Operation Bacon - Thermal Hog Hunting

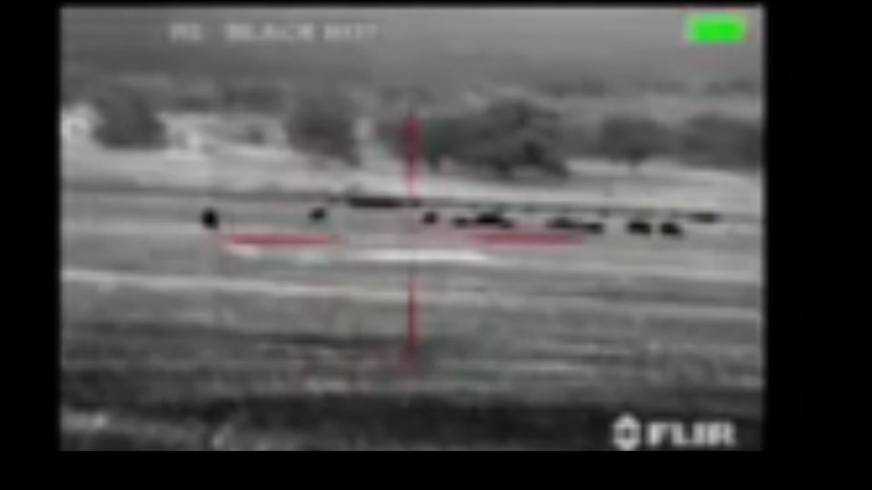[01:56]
Hey, there's one more big one in the back.
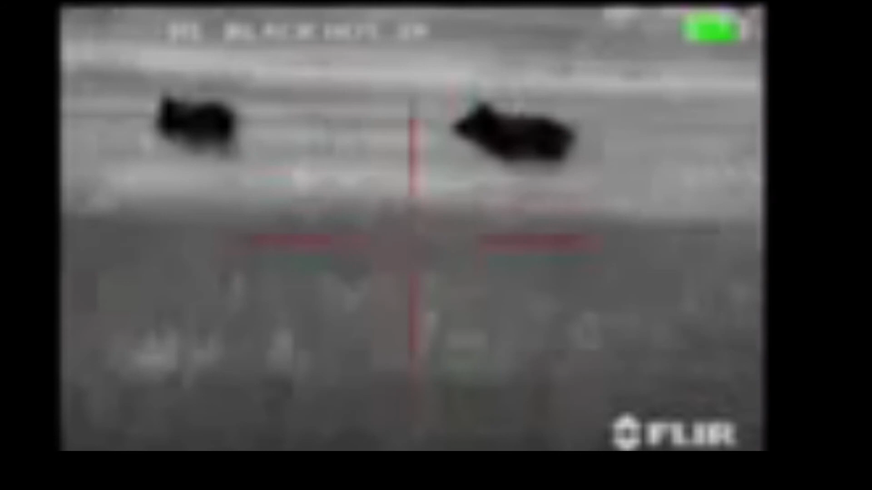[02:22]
See anything else? Yeah, I see two.
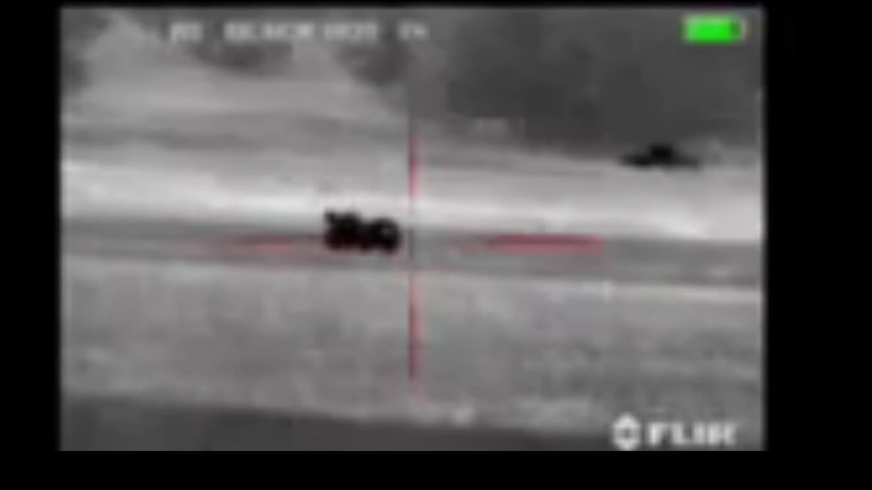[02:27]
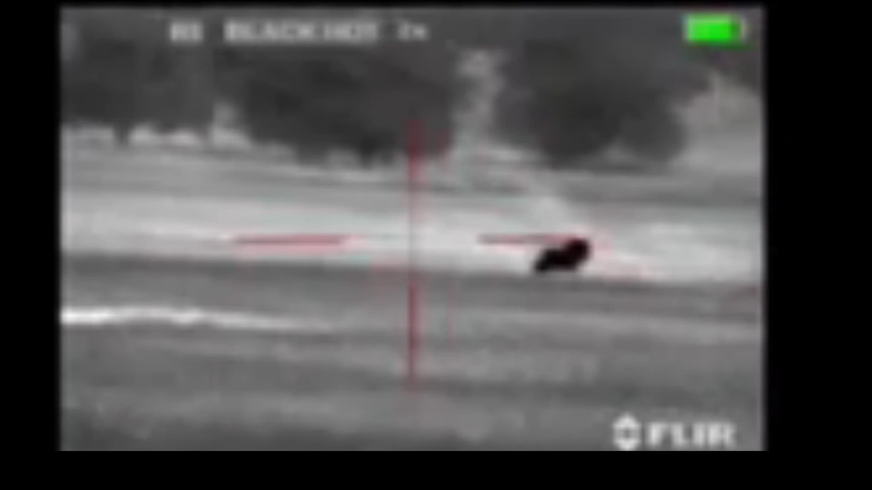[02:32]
You ready?
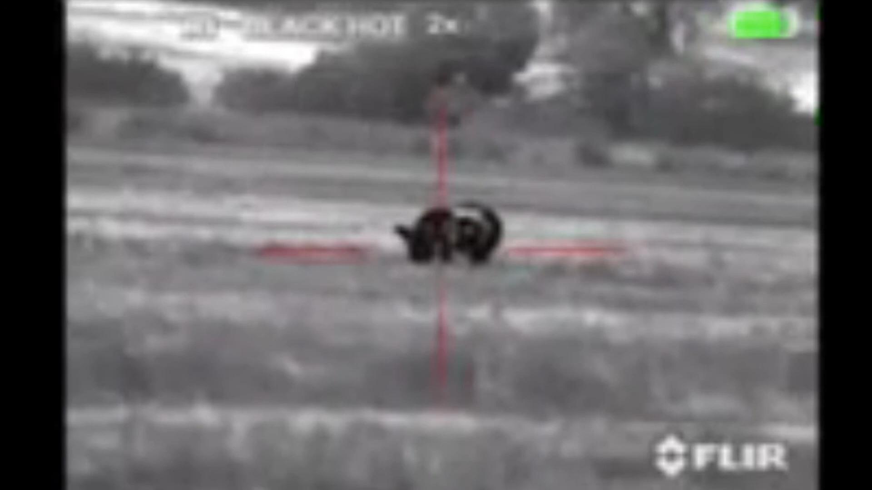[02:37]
All right. One, two, three. You got him.
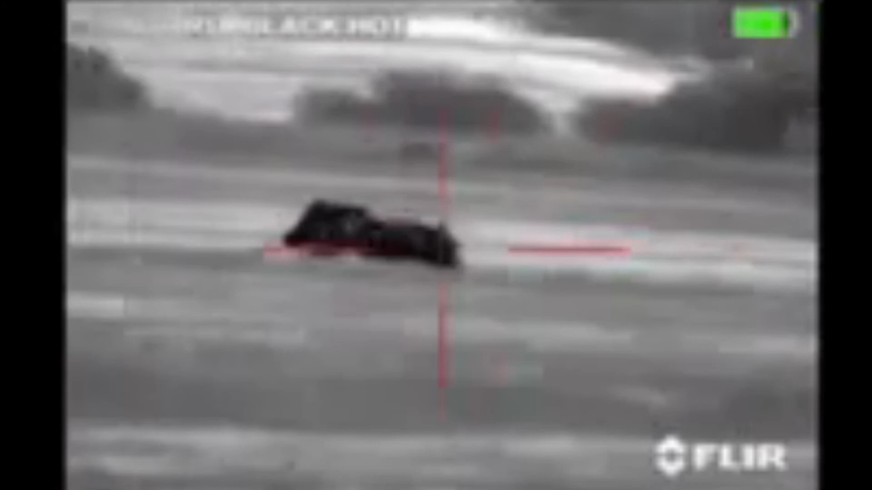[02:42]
Got him. Yeah, I got him four times. Good job, guys.